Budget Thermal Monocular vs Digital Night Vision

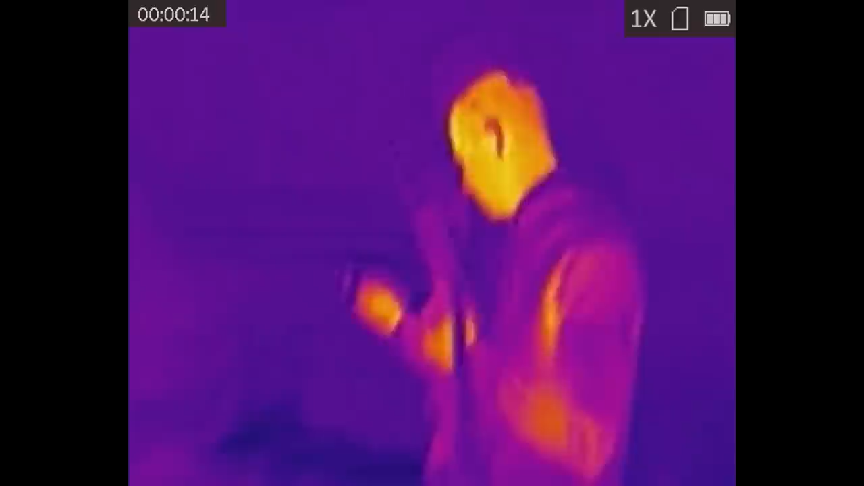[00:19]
However, for the cost of even the cheapest Psyonix Aurora, you can get a no-shit thermal imaging monocular.
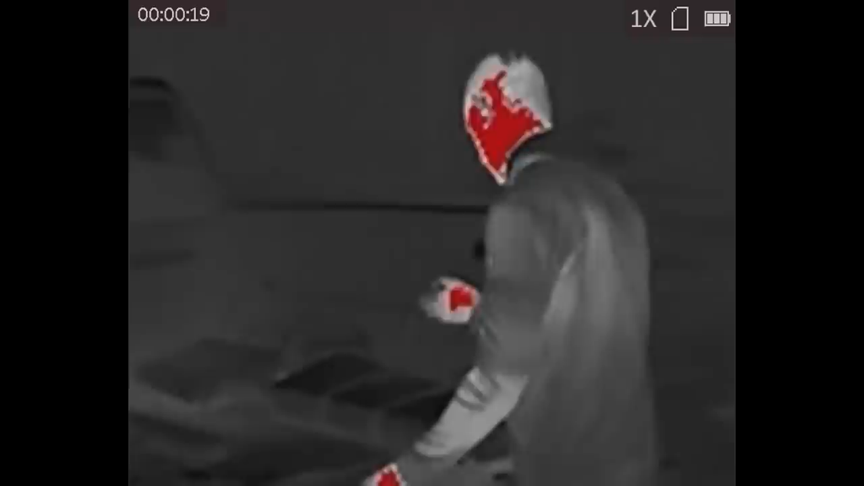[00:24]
Thermal monoculars are essentially digital cameras just like a Psyonix Aurora, so they share a lot of the same limitations.
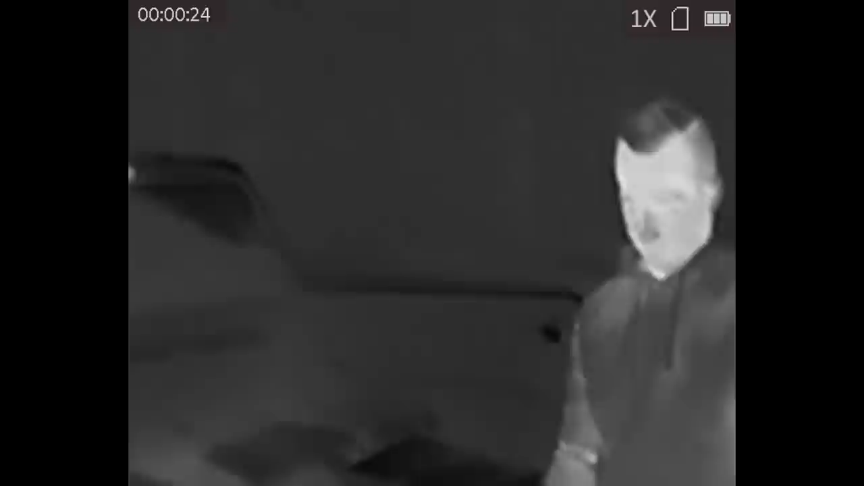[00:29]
To that end, you're not going to be using an AGM ASP Micro for shooting,
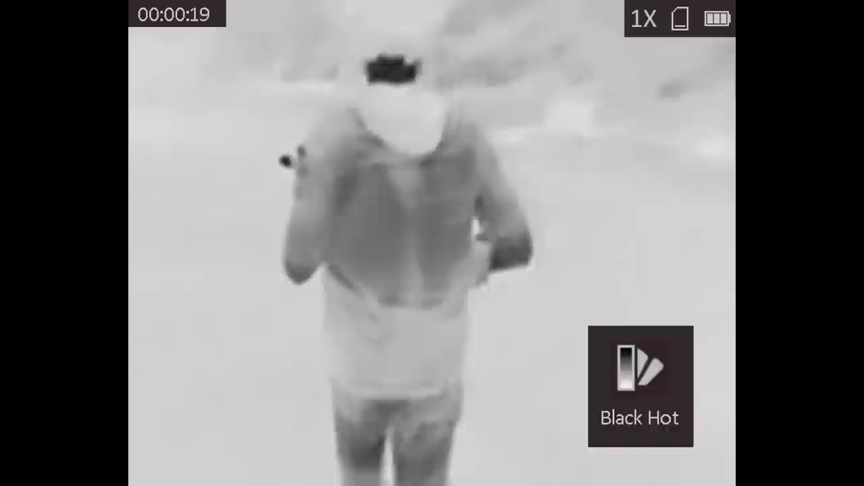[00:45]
sitting in one place and using it to detect animals, people, or vehicles? We're going to find that out and we're going to do some comparisons later.
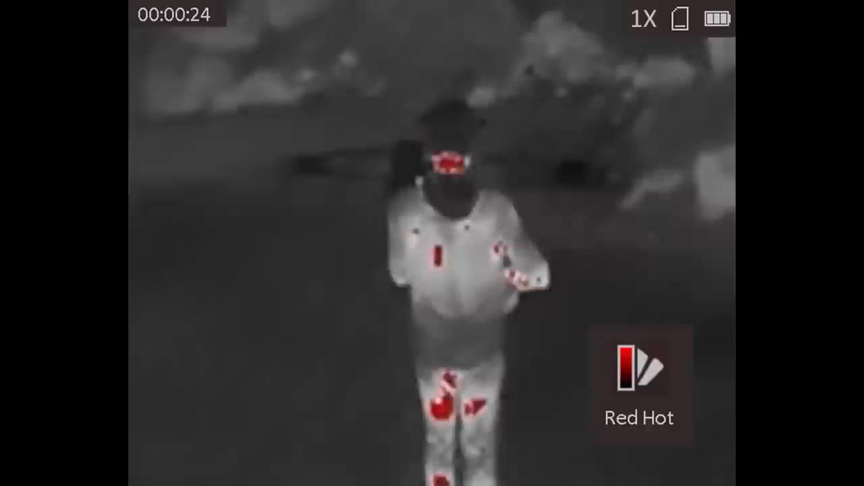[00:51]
First of all, let's talk about the device itself. AGM makes several thermal devices at different price points.
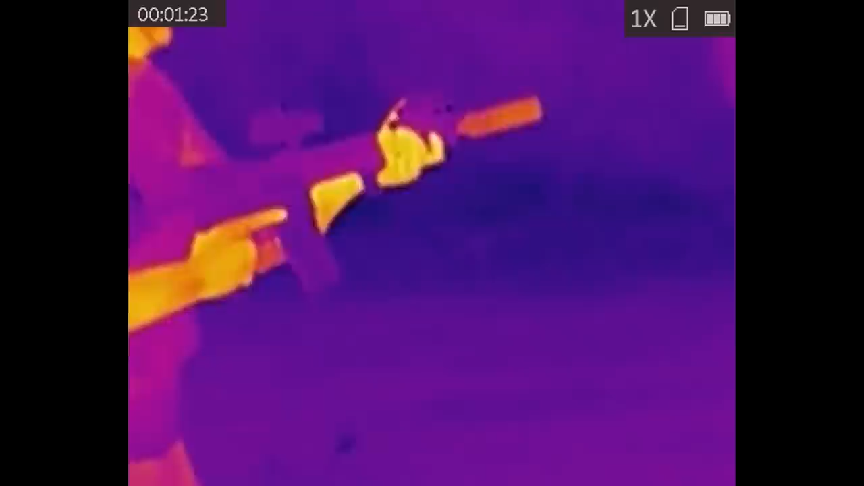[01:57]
However, you could charge it from a battery pack, and the battery life is very good.
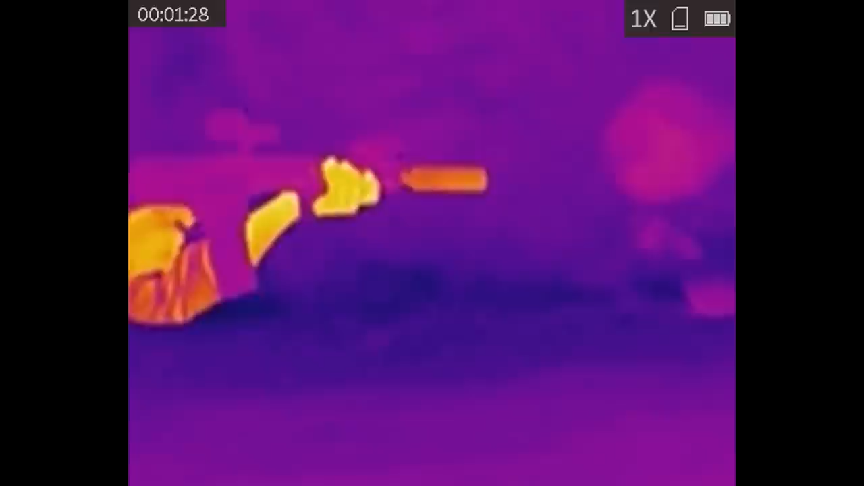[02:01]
AGM bills the battery life of the device at about eight hours. I use the device several times for a few hours each time, and I charge it after every use. I never saw the battery go below maximum.
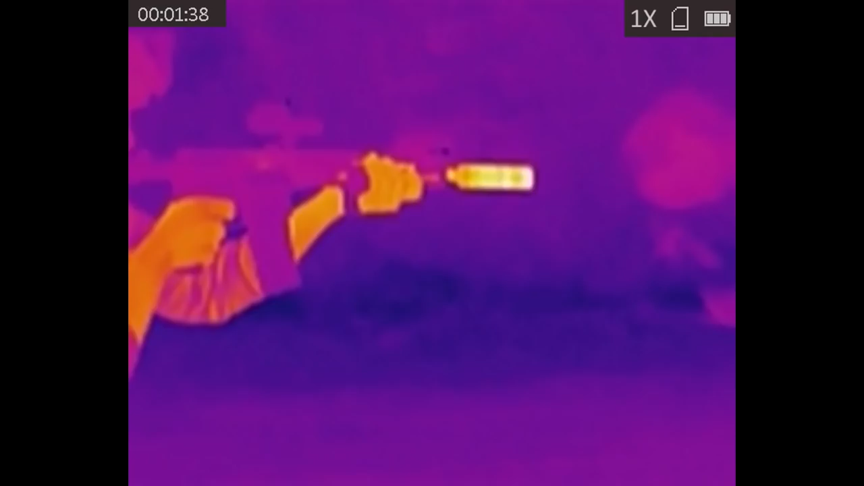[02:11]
The TM-160 has a lens cap at the front, and it has a standard camera viewfinder at the back with a rubber eye cup.
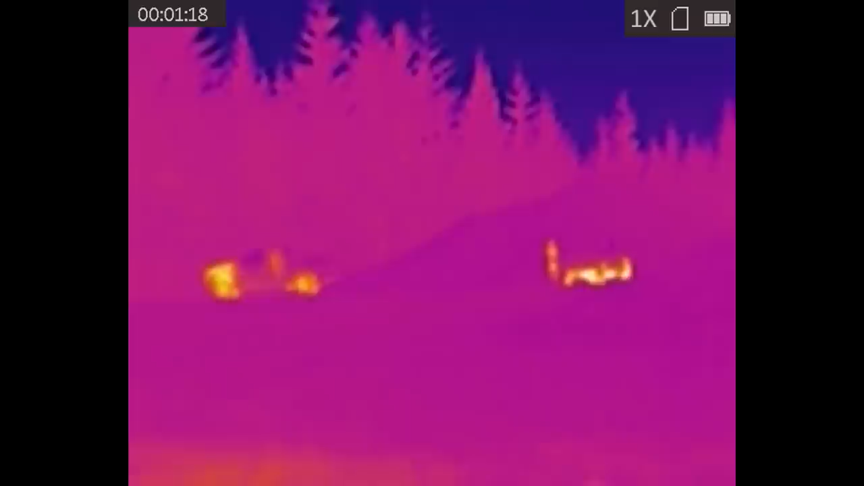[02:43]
If you press the camera button, it will take a picture. If you hold the camera button down for several seconds, it will start recording. The TM-160 doesn't have a built-in microphone, so you get recordings with no sound.
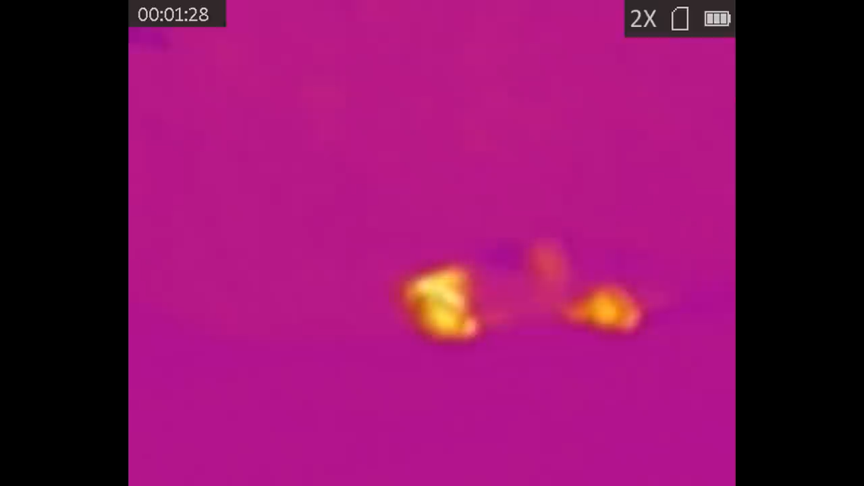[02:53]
The zoom button toggles between two different digital zoom modes and the standard mode.
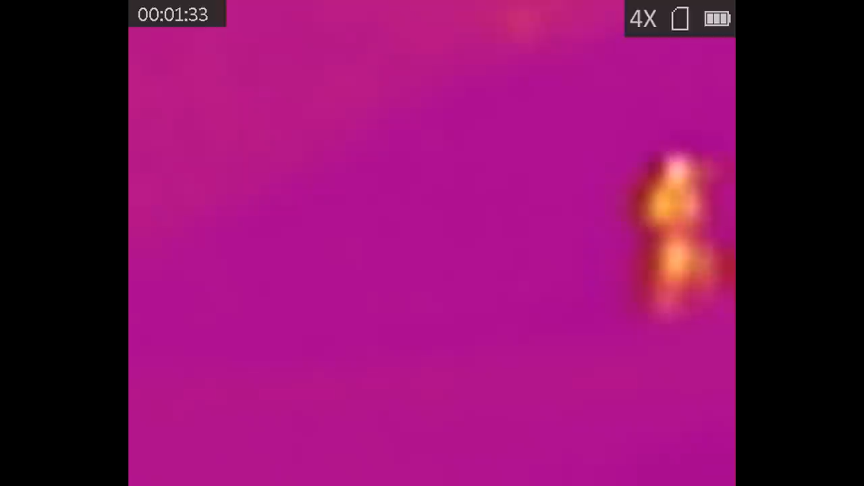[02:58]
I find that the resolution of the viewfinder is high enough that there's not a lot of benefit to using the digital zoom. That might not be the case on the higher resolution devices.
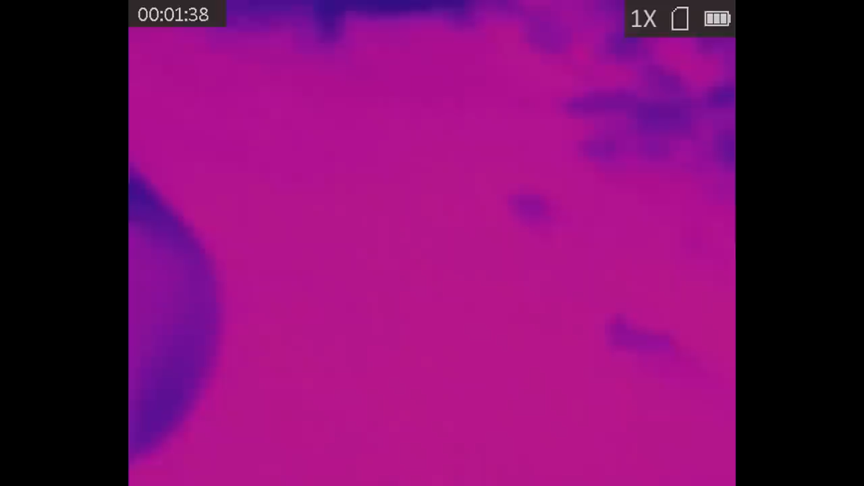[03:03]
We'll talk about those more later. There are four different modes of the TM-160.
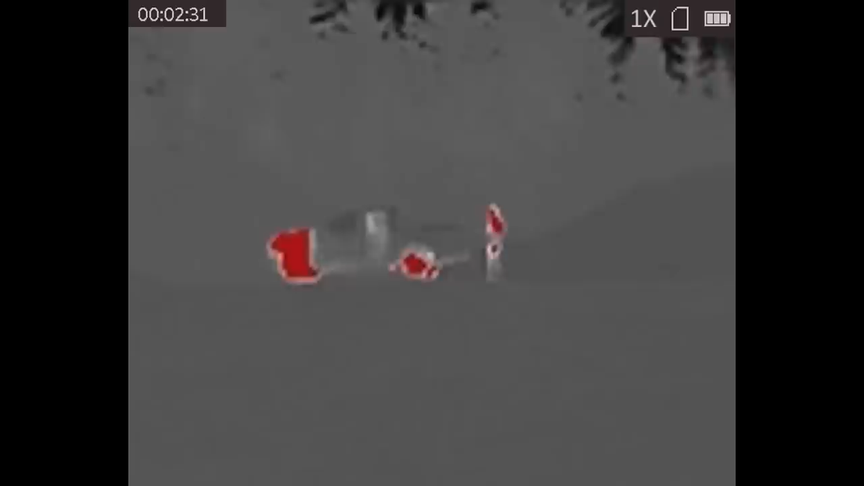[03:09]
White hot and black hot are the traditional thermal modes that you remember from Call of Duty.
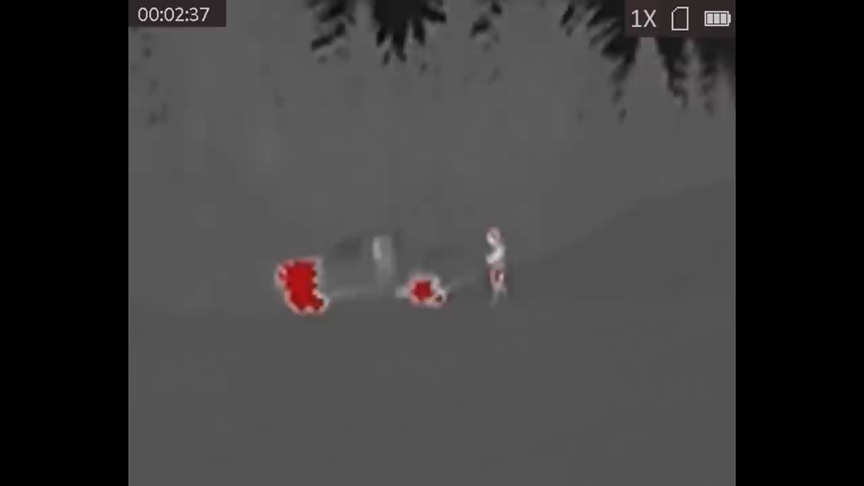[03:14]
Red hot is like white hot mode, except the hottest things in the image are additionally colored red.
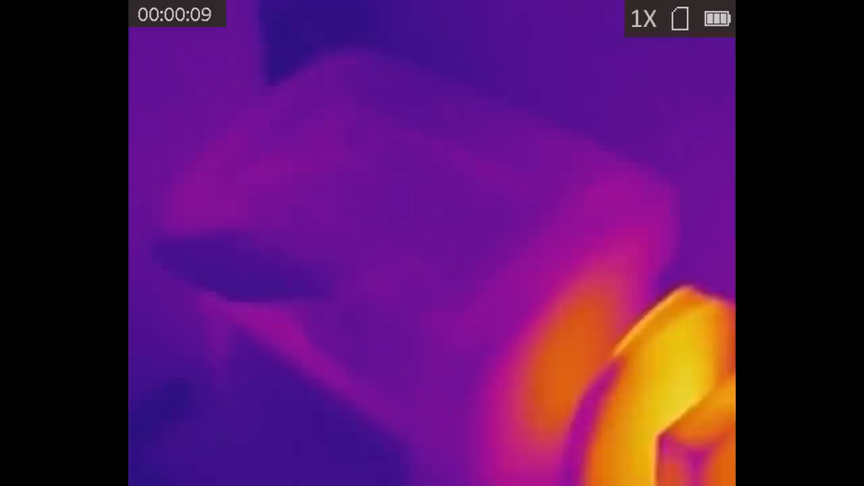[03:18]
Infusion mode is, I don't know, it's just colors and shit. I don't find it that useful except as a novelty.
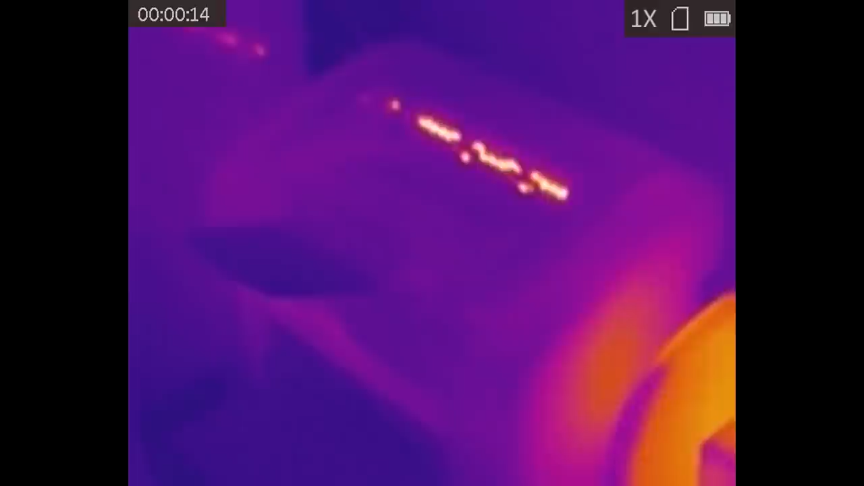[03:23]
Buried in the rather cumbersome menu are a lot of additional features.
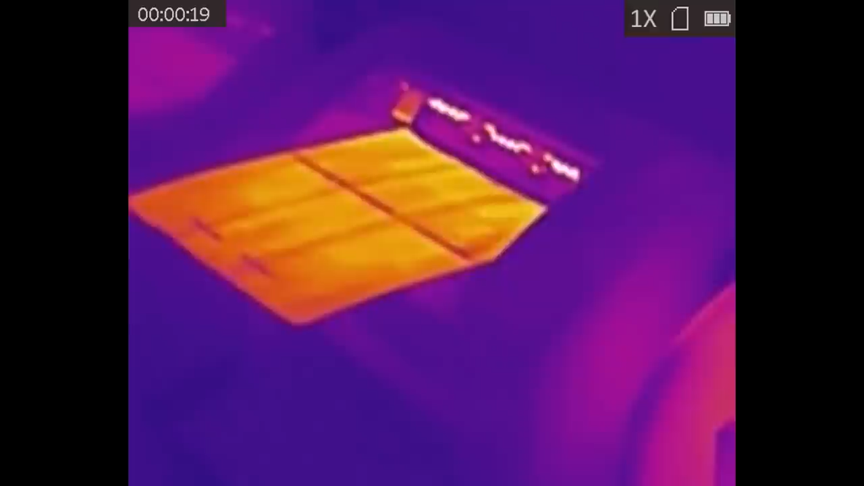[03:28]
You can turn on a marking mode that highlights the hottest thing in the image with a green crosshair.
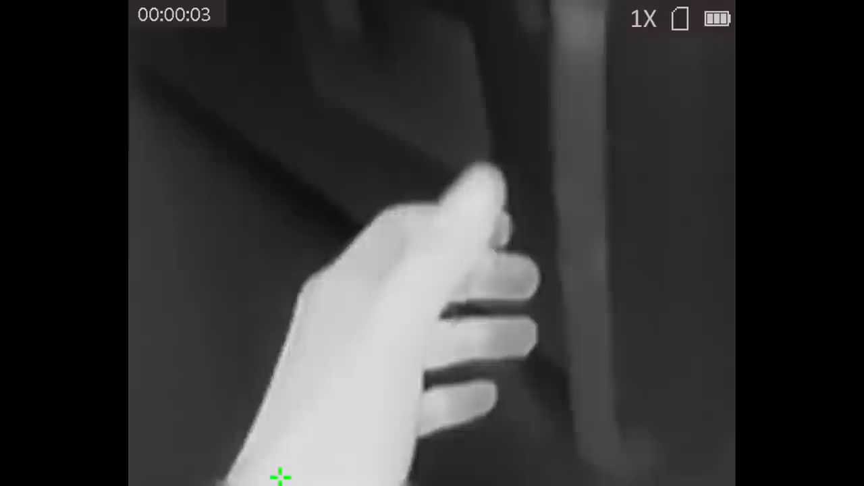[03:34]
You can also switch between jungle mode and detection mode. I didn't find them to make much of a difference, at least on this device. There's a built-in rangefinder, sort of.
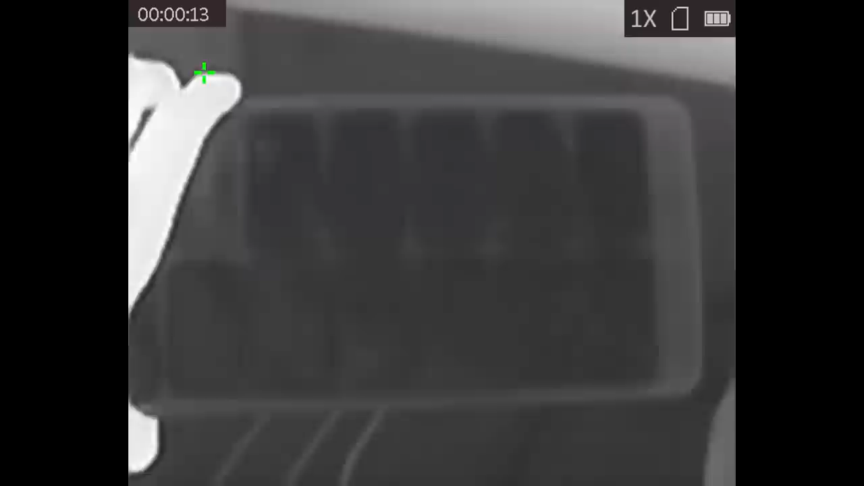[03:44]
What you do is mark the top and bottom of a subject and then it calculates the distance based on the average height of a person.
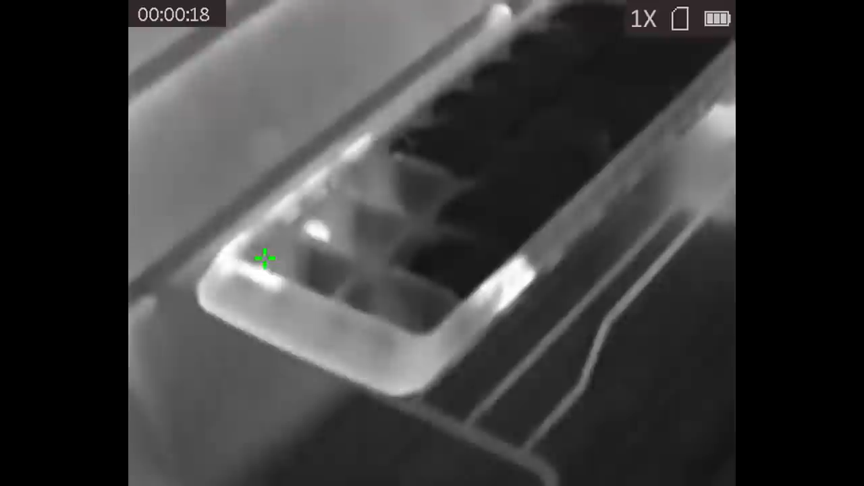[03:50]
Images and video generated by the camera have a 720 by 576 resolution, the same as the viewfinder.